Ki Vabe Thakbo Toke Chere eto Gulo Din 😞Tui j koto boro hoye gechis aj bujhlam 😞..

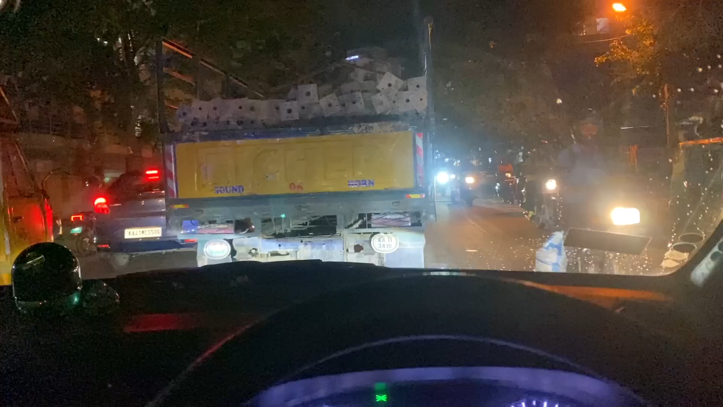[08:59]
এইখান থেকে এইটুকু বাড়ি 15 মিনিট দেখাচ্ছে বাট আধ ঘন্টার উপরে দাঁড়িয়ে আছে এই যে এইরকম করে যাচ্ছি আর এইখানে এই যে এখন বাজে হচ্ছে
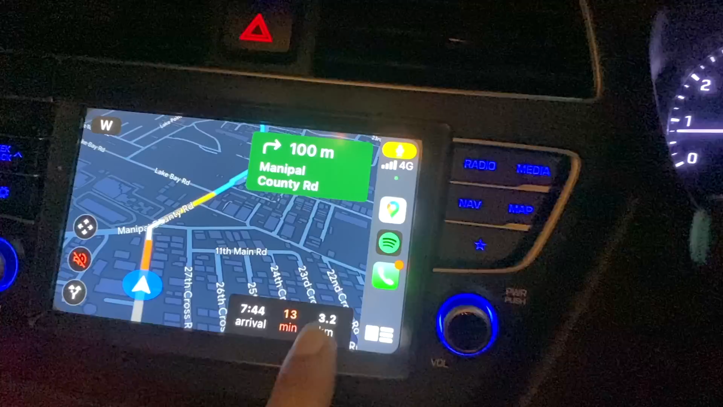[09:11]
7:31 ওই যে এই বিল্ডিংটা দেখা যাচ্ছে এর পরের বিল্ডিংটা মেমলিদের
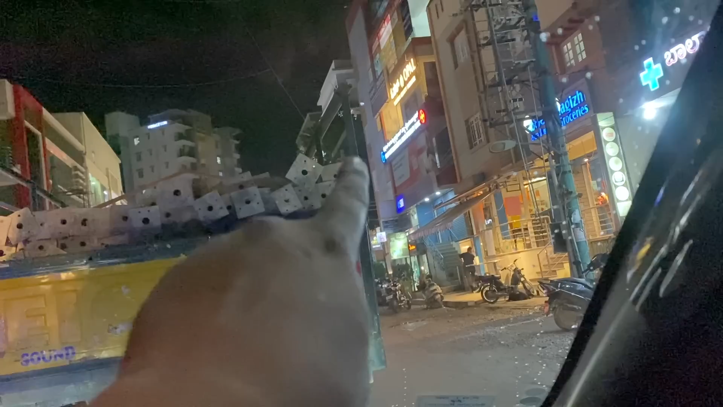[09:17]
ক্লাস হয় এখানে তখন পার্কিং পাইনি বলে আগে গিয়ে রেখেছি এখনও 7টার সময় ছেড়েছে এখনও ওদের ক্লাসটা বেরোতে পারিনি
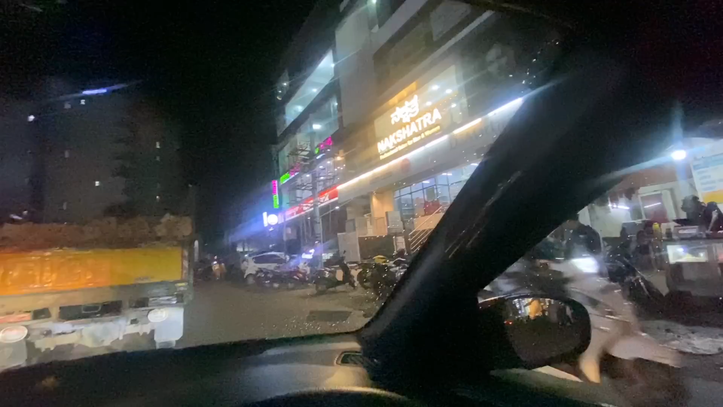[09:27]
গম্বাততে এই এতক্ষণে বেরোচ্ছে এইটা মিমলিদের
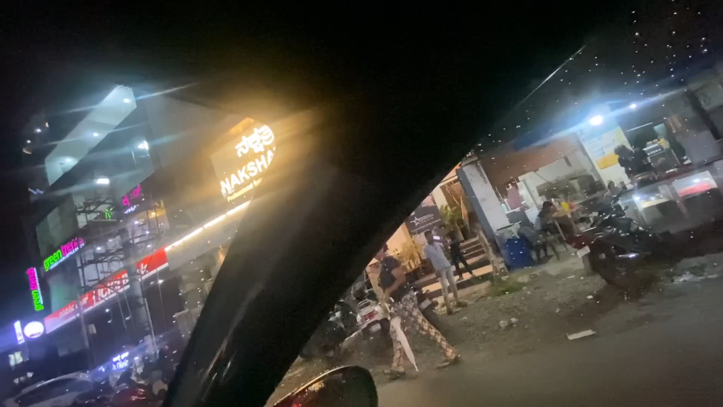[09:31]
ক্লাস আর এখন বাজছে 35 4 মিনিট লাগলো ওইটুকু আসতে এতক্ষণ ওই দিকটায় লেগেছিল এখন এই দিকটাতে পুরো এইখানে এসে বোঝা গেল এই যে ডিভাইডার নেই রাস্তায় ওই জন্যই এতক্ষণ এত জ্যাম এই ডিভাইডার যেই চলে এসছে অমনি জ্যাম খুলে গেছে এই কাকা সাইড দাও
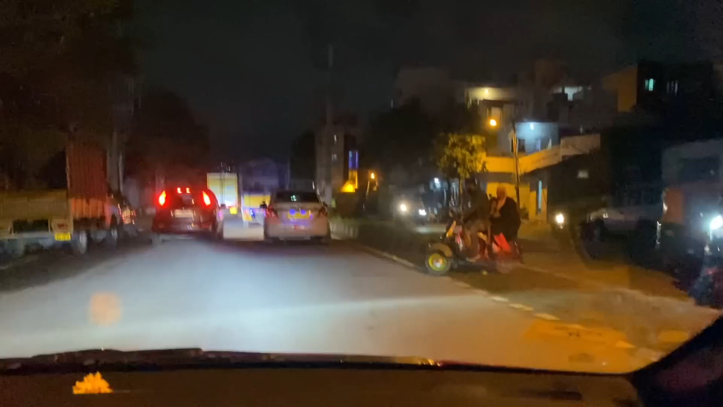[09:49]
এই হচ্ছে আরেকজনের অবস্থা ছোট বেবি উঠতে পারো এসে গেছি আমরা বাড়ি চলো